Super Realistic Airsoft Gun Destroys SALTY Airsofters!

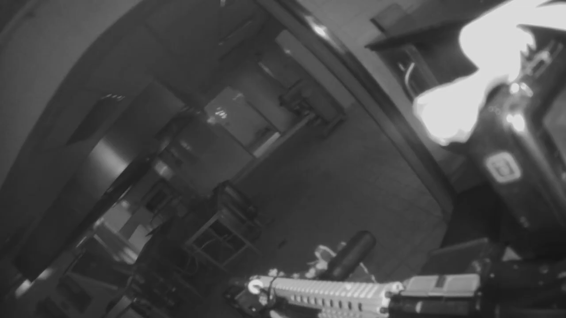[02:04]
It can be mounted on your helmet or a rail and also on a tripod. It also, surprisingly, very user-friendly with only 3 buttons to operate the camera.